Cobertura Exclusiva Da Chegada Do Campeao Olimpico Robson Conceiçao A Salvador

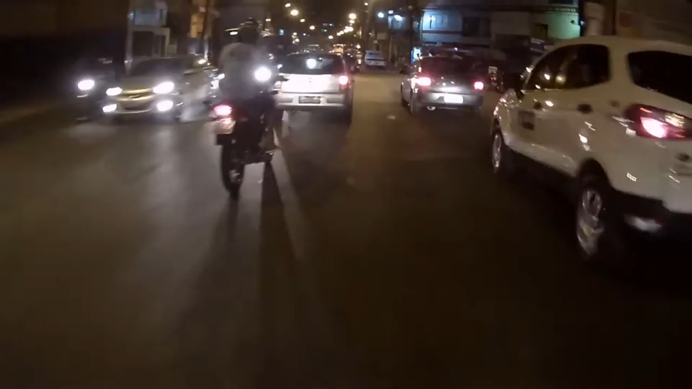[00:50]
Eu já desci por cá para poder, eu pensei que já não tinha passado.
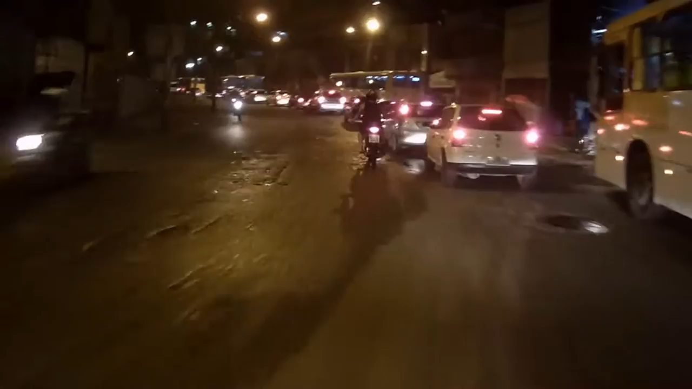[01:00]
Olha o pessoal do esquadrão Águia. Voltando ali, a gente vai dar uma pequena contramão aqui.
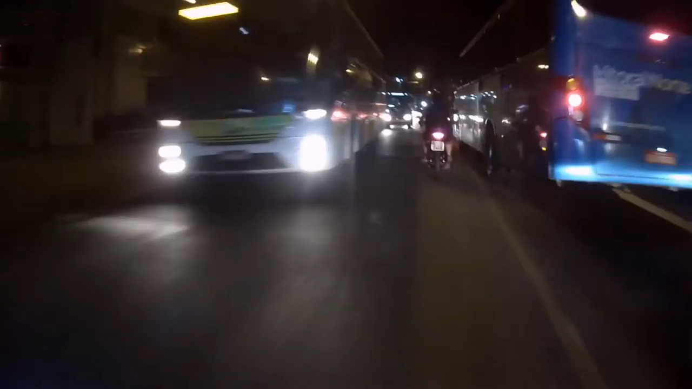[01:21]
Os caras estão retornando para lá, o pessoal da...
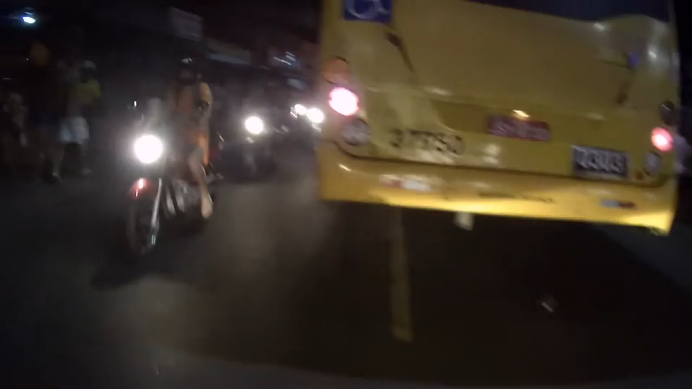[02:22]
Olha isso, velho. Quantas pessoas, quanta gente na rua, velho, para ver o cara, velho.
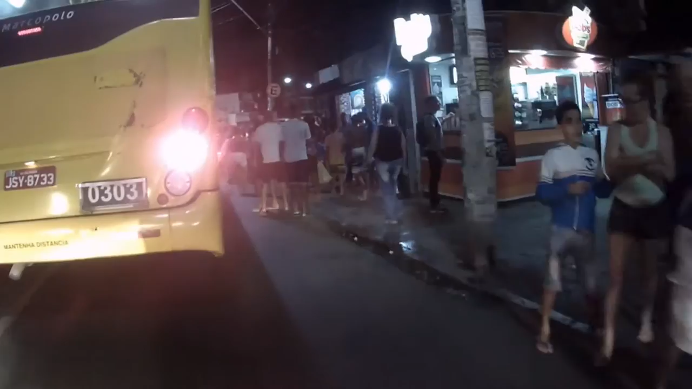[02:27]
Caramba, velho, deve ser ali, ó.
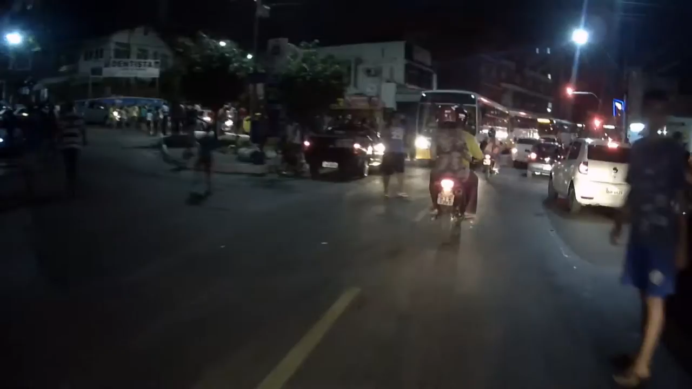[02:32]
Não vou entrar não, velho. Não vou entrar mesmo.
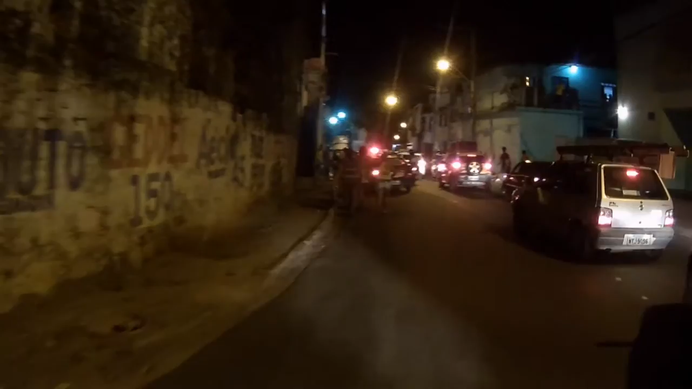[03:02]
Olha lá, pessoal, o caminhão lá.